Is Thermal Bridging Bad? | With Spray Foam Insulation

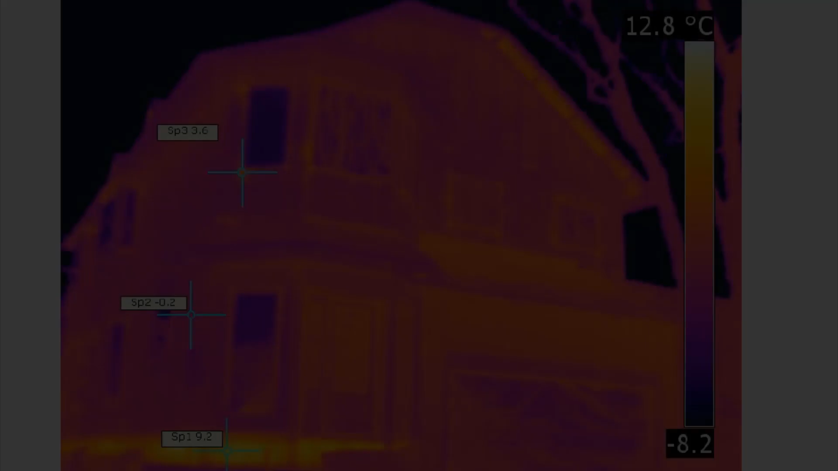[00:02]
On screen: scale top 12.8°C
Hello everyone, Mike with Spray Jones. Going to get into a very big topic here today which is, is thermal bridging bad? And we get a lot of people talking about the studs and thermal bridging and I think it's time to address it for real because there's a lot of really good products on the market to insulate the exterior of a structure and there's a lot of
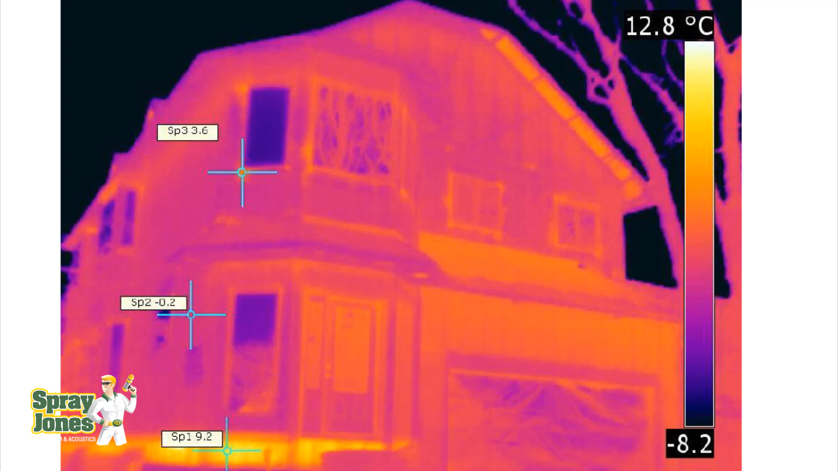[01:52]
On screen: scale top 12.8°C
Okay like I know we're going to get a lot of people that are going to be very opinionated one way or another but I'm hoping that the information that I'm going to present here is really going to shed some light on what we're seeing. This is an outside scan of a home that was spray foamed. Walls and roof were done. He's just taking an ambient external shot but what I really want to get into is the thermal bridging of studs. So here is the guy doing the report. You can actually see his reflection in the window, the front door. Now in the beginning of the opening page he states that it's minus three degrees celsius outside and there's an 11k wind.
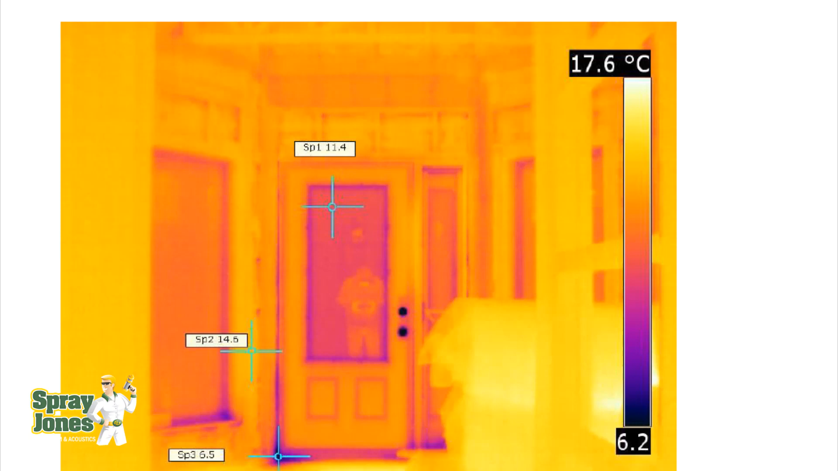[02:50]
On screen: scale top 17.6°C
It's going to have stucco on the outside and we're seeing right away the effects of the foam. Notice that the studs are not showing up as predominantly cold like one would think. Here's a more close-up view of an exterior wall. So over here we've got cold showing at the frames where the window triple pane glass is being used. I don't see many homes that aren't triple pane in Canada where we are. We're getting 12 degrees on the glass but we're not getting 12 degrees on the studs. The studs are faring very well comparable to the surface of the spray foam. We're probably air temperature here.
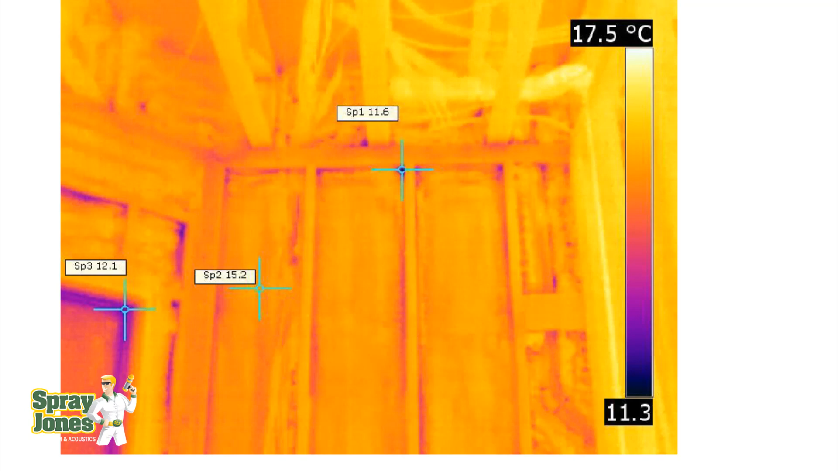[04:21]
On screen: scale top 17.5°C
I mean yes we're getting a little bit on some sides here and stuff like that but the overall mass of the lumber is not showing you a huge temperature differentials. Okay here's another shot of a different wall and the reason that I picked this one is because we got a window header right here. So this window header is not the full value of three inches of closed cell spray foam. We're getting at best an inch and a half. My guys are keeping it more like an inch so they don't have to shave everything because there's only there's an LVL laminate veneer lumber is what LVL stands for. Picking up the weight over the windows right and
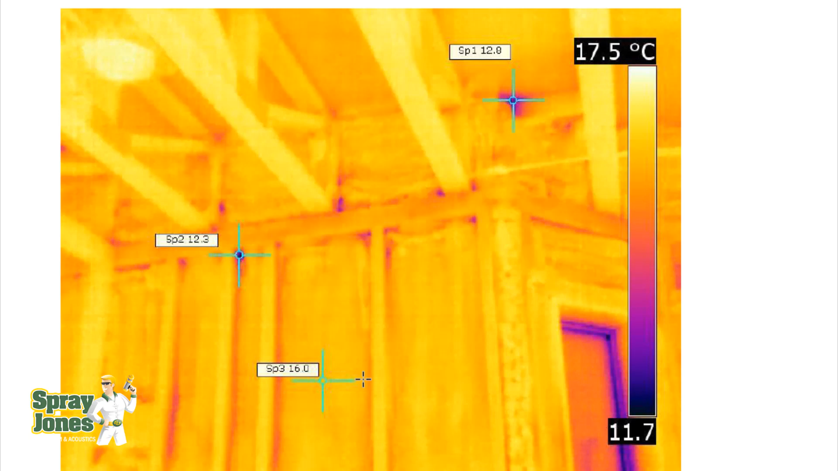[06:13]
On screen: scale top 17.5°C
So the spray foam is behaving in an incredibly high value. Massively high value. You're not seeing huge temperature differential. You're not seeing a whole bunch of air movement. You're not seeing a bunch of thermal conduction that's now affecting convection all around here. You're not seeing it. The thermal scan doesn't lie folks. Again another view of a wall. Here's the window here or the door. Here's the air leakage around the door. Very clear. As soon as we've got cold. Noticeable cold. Instantly we're picking up temperatures. We've got a 9.3 degrees celsius spot. Where the three inches of spray foam is 16 degrees.
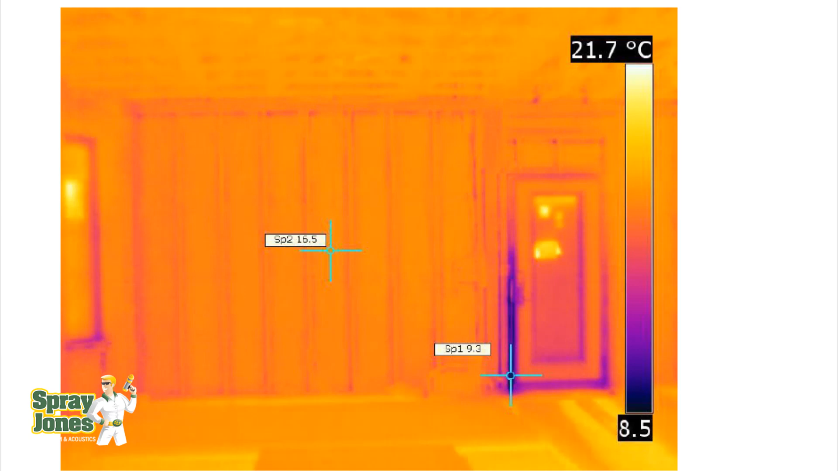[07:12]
On screen: scale top 21.7°C
I've told people over and over again that the studs on a 2x6 wall are going to behave better than your your highest grade triple pane energy efficient low e windows. I mean this is this is just proof of that right here. Here's the window and how's the window behaving compared to the studs. Now all right there's not a great big huge temperature differential drive. It's minus three degrees celsius so that's only to my American friends we're into the high 20s.
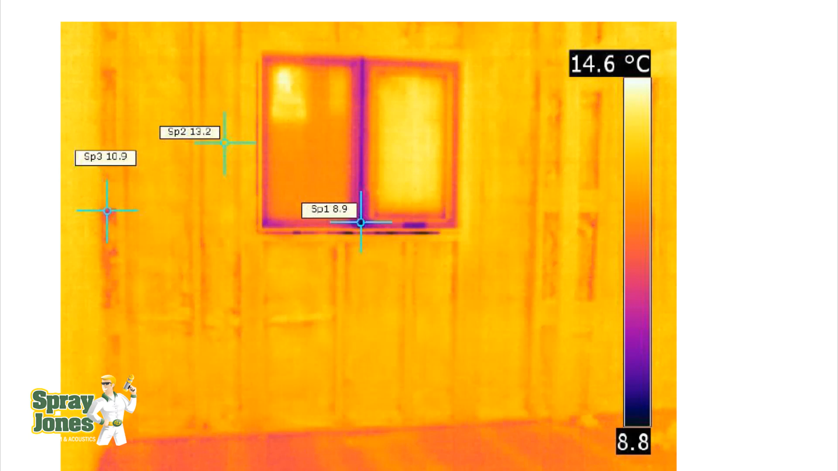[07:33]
On screen: scale top 14.6°C
We're into 26 fahrenheit right 27 fahrenheit. Let's kick it up a notch and let's go to something that's a whole lot colder. Okay here we have a new addition. This was spray foam insulated in 2021. One of our builders built it onto this existing home and this is a really good example of how well the spray foam works and evaluating studs and timber because we have an enormous amount of lumber and headers because of all of these windows.
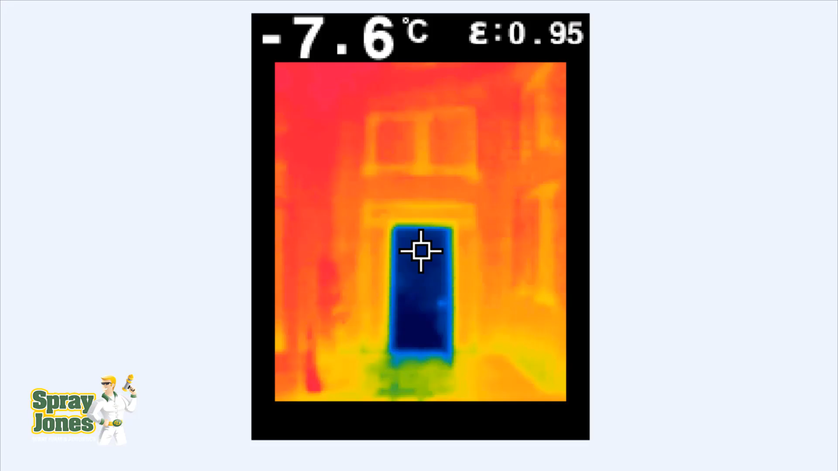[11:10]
On screen: spot -7.6°C
Okay here we are uh header header right studs studs and we are not picking up super cold. If they were super cold like the air coming through the door we would be seeing blue everywhere. Uh plate at the bottom. The air temperature has made everything warm. The surface temperature so everything is warm. That's why we're getting orange everywhere and even the windows in these situations are performing very well.
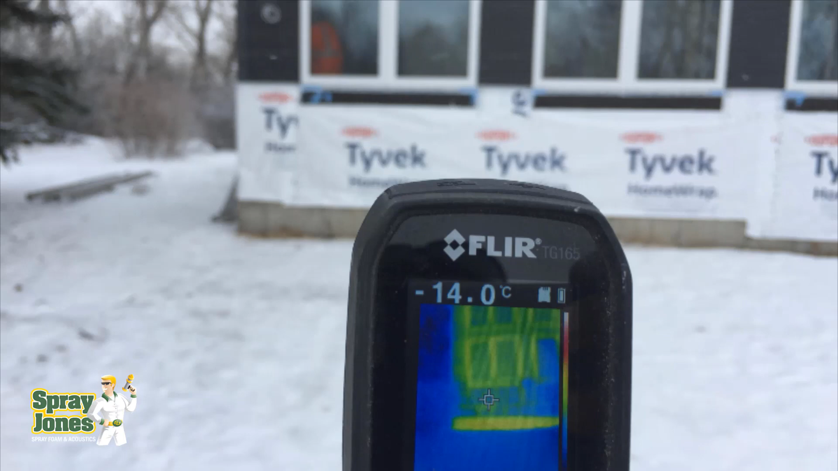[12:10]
On screen: spot -14.0°C
Here's from uh the outside just showing the windows and the headers. Here's another one. So you're not picking up high emissivity of heat loss. Remember it's it's 21 inside there and it's minus 12 celsius outside and you're not you're not picking up huge heat loss.
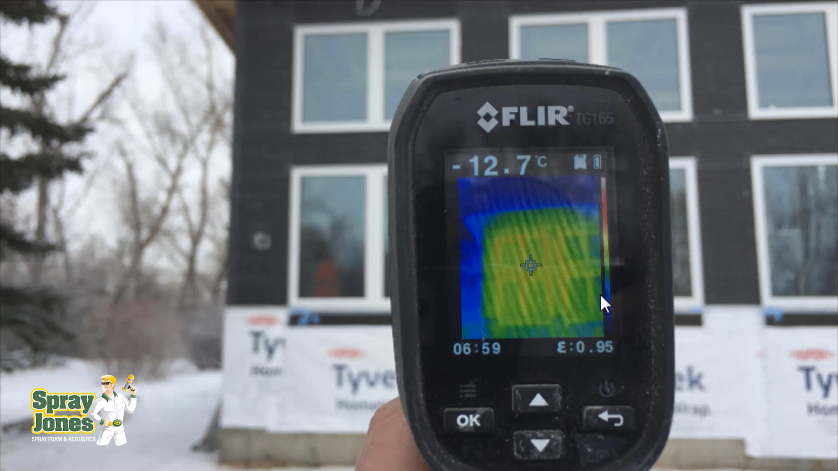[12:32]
On screen: spot -12.7°C
You're seeing where the solid pieces are but it's not showing up glowing heat on the outside of the structure. Now let's move this one.
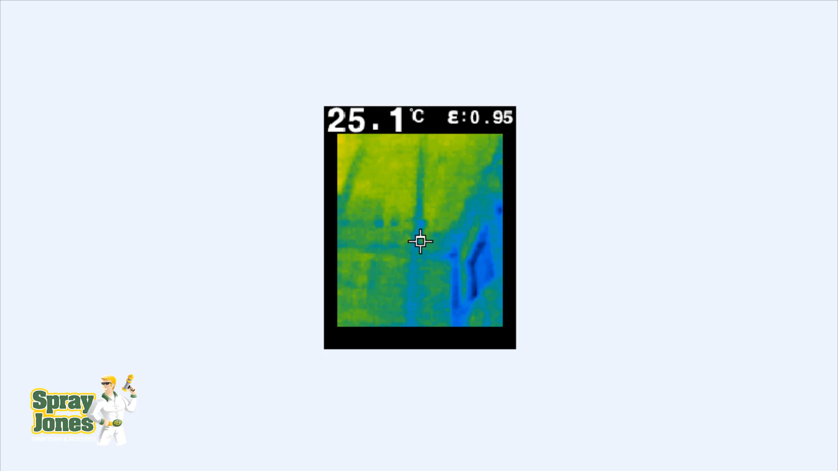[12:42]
On screen: spot 25.1°C
This is shooting up towards the roof. 21 degrees of air temperature up towards the roof. So these will be roof. Here's the top windows here. Again you are not picking up here's the corner corner wall. Picking up a little bit more blue and a lot more blue of the actual window itself. This is at at the junction where the glass is going to be. But again we're not picking up blue blue. Here's header. Here's lumber here. We're not picking up great big blue strips everywhere where we have studs.
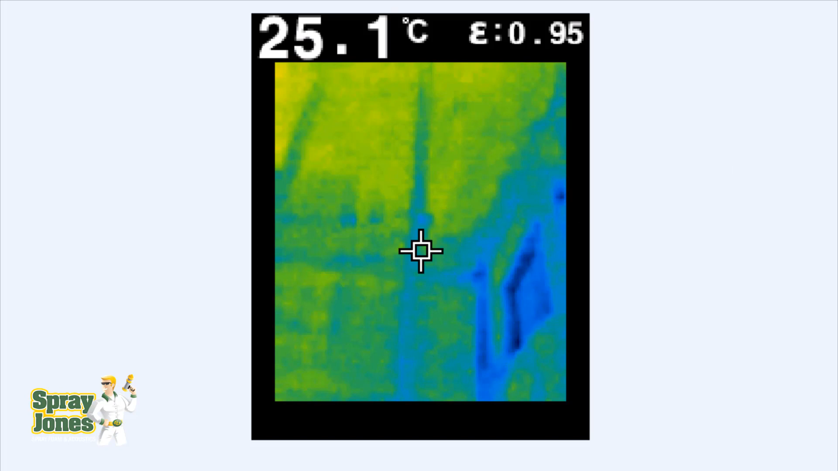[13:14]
On screen: spot 25.1°C
Again outside shot. This is what you get when you're dealing with a $350 camera versus a $10,000 camera. You not showing great big huge amounts
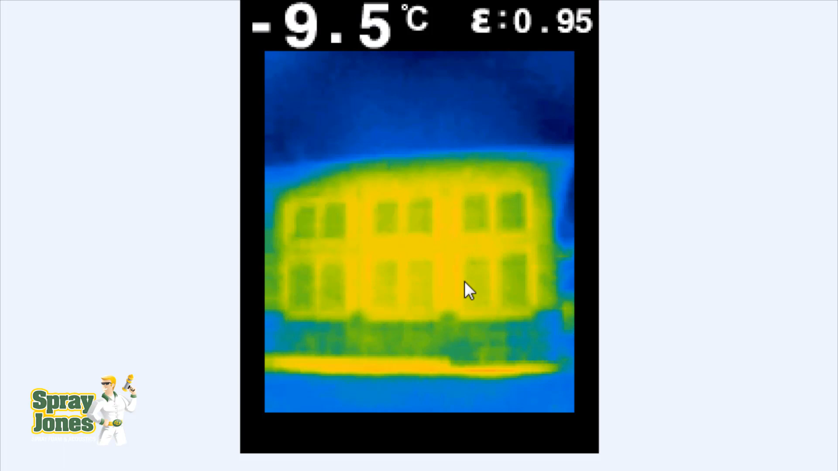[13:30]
On screen: spot -9.5°C
of heat emitting from inside the structure at 21 degrees. Just to show if you would this is standing outside. Here's that door. All right here's the air temperature inside. He's already picked up 13 degrees where the camera is shooting. But again you're not picking up heat loss through the studs to the outside. Here's the door for comparison's sake. So if you were getting a massive amount of heat transfer through the actual thermal bridging of the studs and
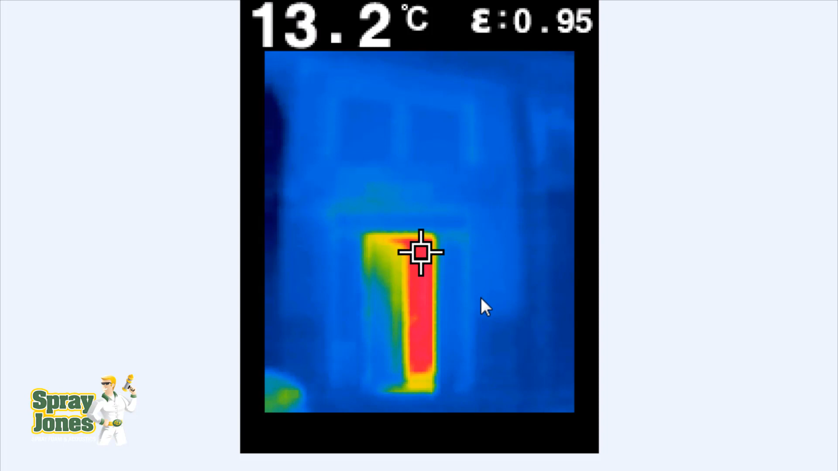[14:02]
On screen: spot 13.2°C
through the windows you'd be picking up a lot more emissivity right now as you see here. Then again back to the reverse uh inside the structure seeing the studs seeing the hot air temperature and what have you.